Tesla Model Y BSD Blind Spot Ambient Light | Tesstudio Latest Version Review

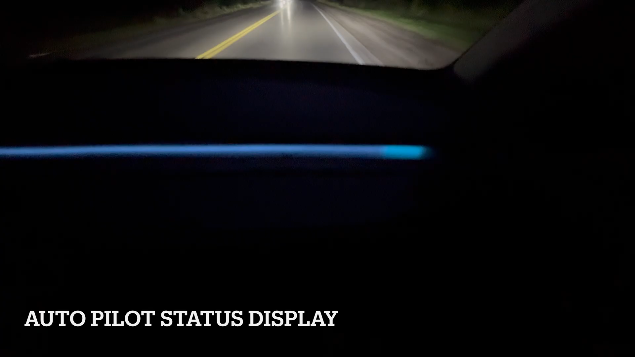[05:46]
will appear on both sides it's only on the ends when the autopilot is
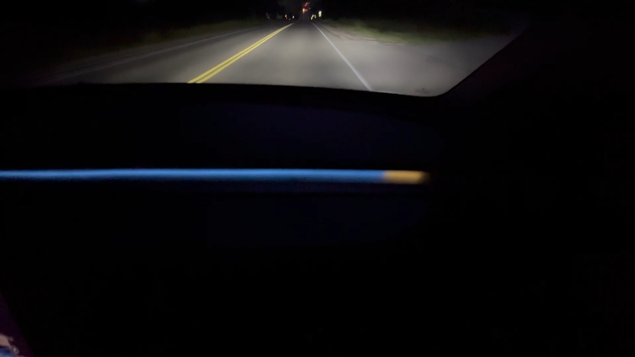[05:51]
active so look at this here is the rainbow effect
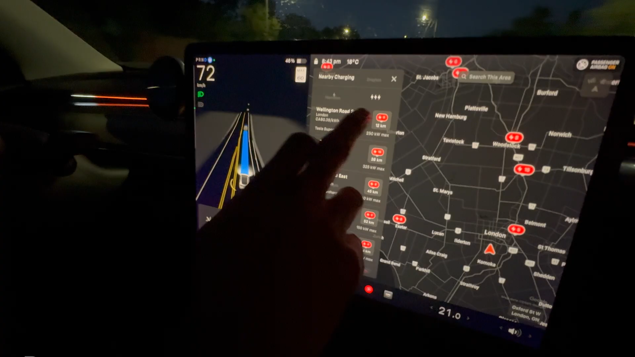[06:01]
when the battery pre-conditioning happens three red dots will appear in front of the driver so look at this so here are the three red dots
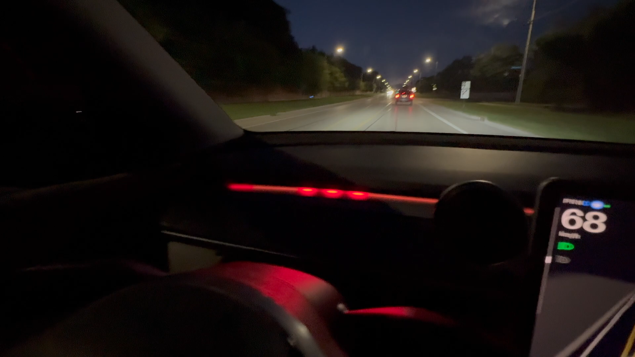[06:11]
here's how the blind spot alert looks like so a car is approaching from
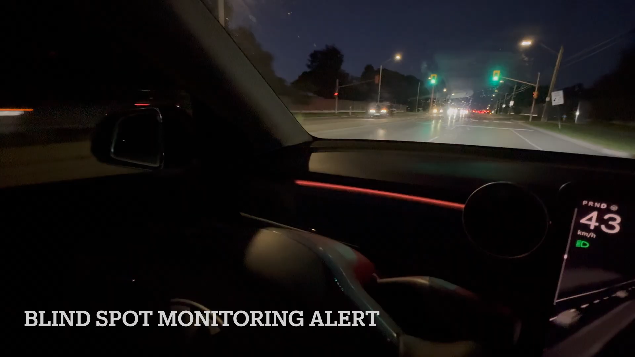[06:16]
the left lane orange red color will appear towards the end so
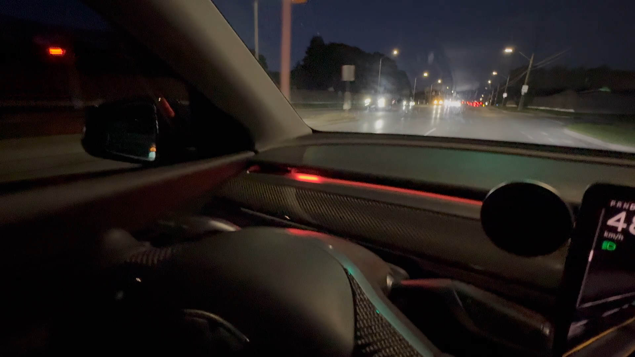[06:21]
this one and when the car goes away it will disappear now when you put the turn signal when a vehicle is approaching so red light will be flashing like this and when the vehicle goes
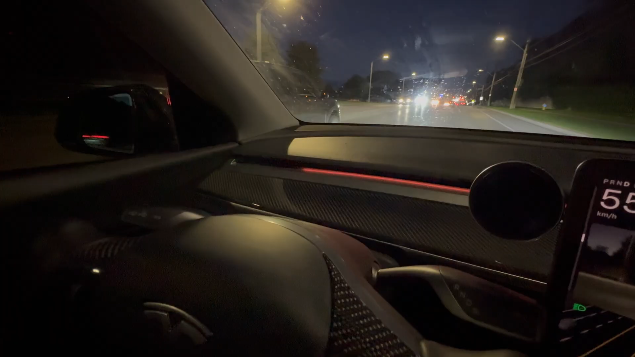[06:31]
away it will change to green light flashing so this is for the turn signal alert here's an added feature over speed alert if you're speeding 20 over the
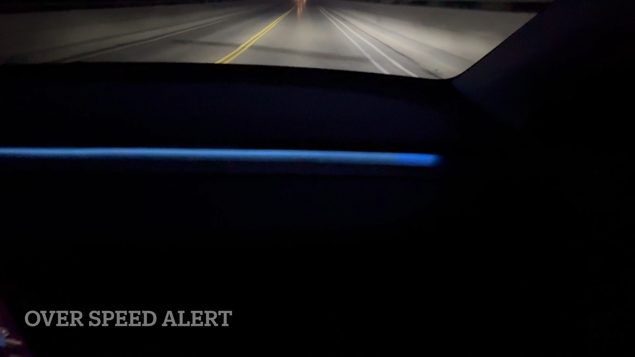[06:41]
speed limit red light will flash on the driver's side so here's how it looks like it will only flash for a few seconds so this is a really cool driving
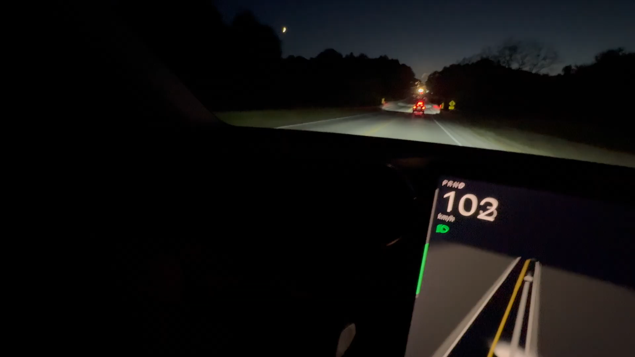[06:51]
assistant here is the door open warning when you open your door the lights on
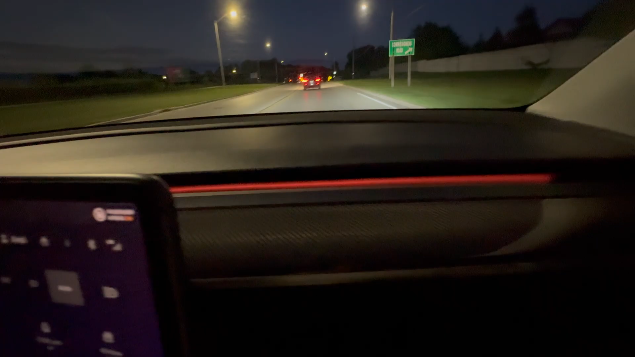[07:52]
at nighttime the light is quite bright you can also reduce the brightness if you're driving at night and don't want the entire ambient light strip glowing you can go with the sports mode one so in this mode
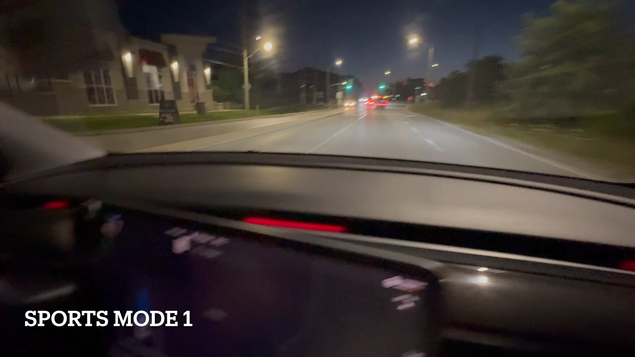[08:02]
only a single red light bar appears in the middle giving you a clean minimal look
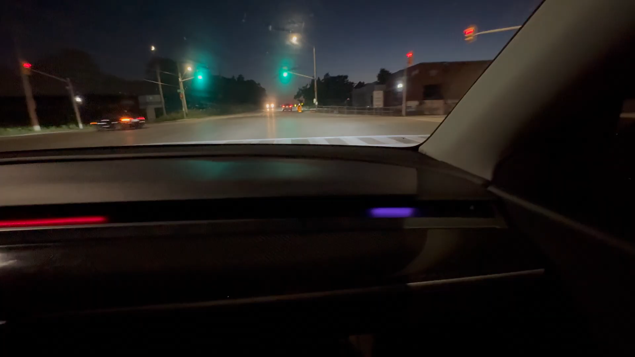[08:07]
and the best part you will still get all the safety alerts in this mode like the turn signal alert blind spot monitoring and over speed alerts
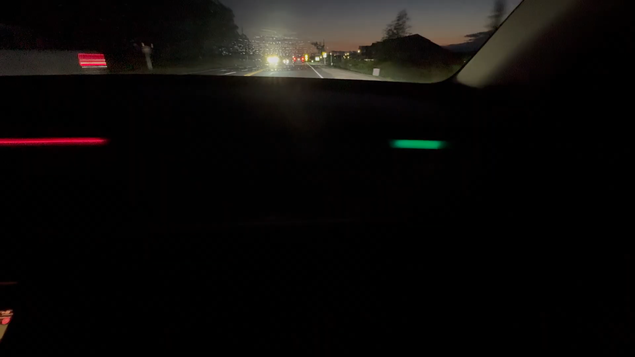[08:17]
to sum it up this ambient light system makes your tesla safer with